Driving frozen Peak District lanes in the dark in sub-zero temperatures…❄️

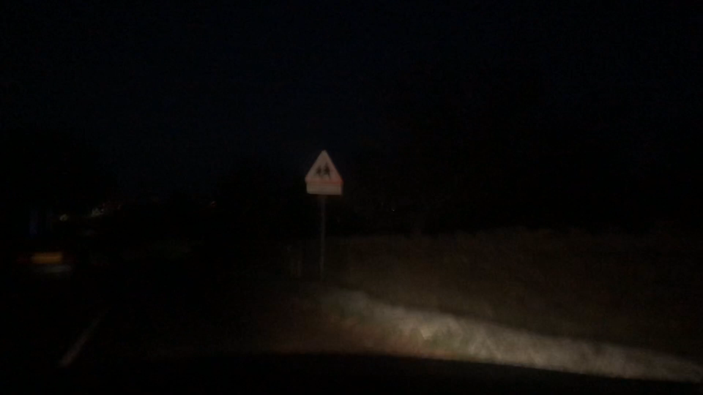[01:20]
It's actually not as cold as it has been. It is exactly zero degrees C. Celsius or centigrade. Good God, I don't actually know what angle. Let's think about it. It's Celsius, isn't it? Because the higher ones are Fahrenheit.
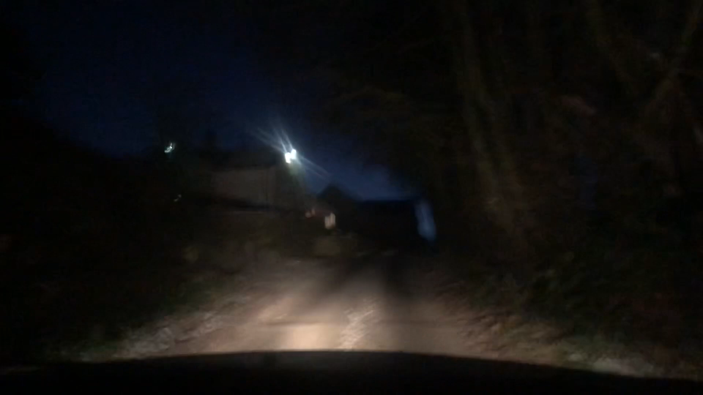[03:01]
I'll try to remember to keep my full beam on whenever possible, so you might actually see something. Well, it's quite atmospheric, isn't it?
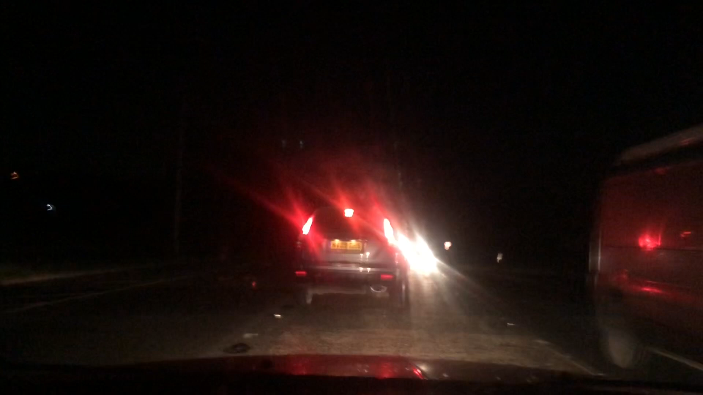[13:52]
And ahead of us, although of course you can't see it. This is, um. Slack Hill. Which. You may or. Or probably may not be interested in knowing. It's very difficult to get up. In an FX4 London taxi. With four children in the back. Ask me how I know. Go on. Ask me how I know.
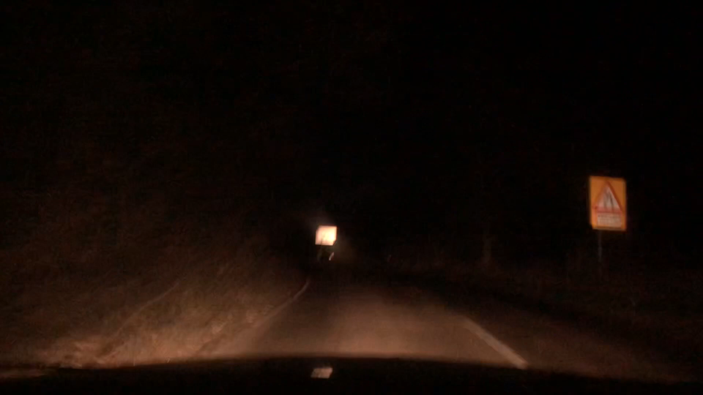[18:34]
But this is not a road to have fun on. In winter. This is a road to be careful on. In winter. And ahead of us. You may be able to see. The bright lights of. Relative civilisation.
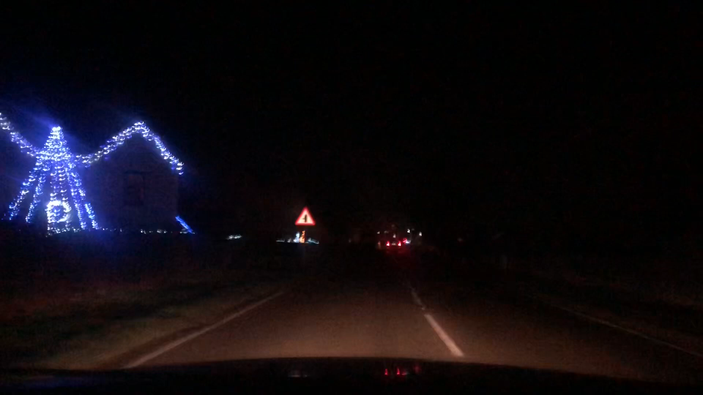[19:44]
As we come into the village of Westington. And there's a pub on the left hand side here. Which is one of a. A small chain.
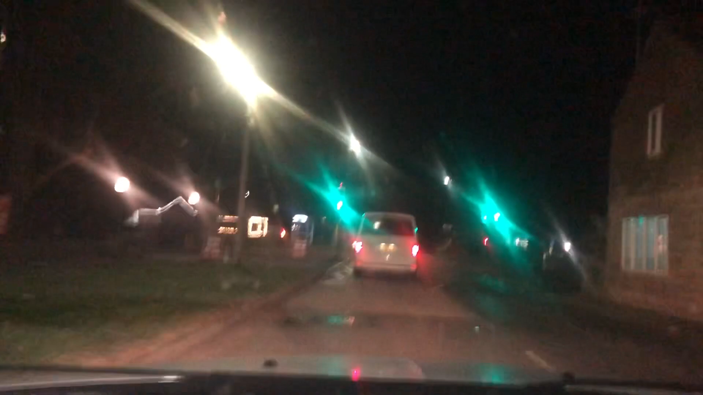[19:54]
And is exactly the sort of pub. That I don't want to eat in. Now then my lovelies. We will shortly. We will shortly. Be approaching. And indeed going underneath. The honourable bridge. And I would just like to take this opportunity to remind you. That if you drive. Or walk. Or cycle. Underneath the railway bridge. At the same time. As a train.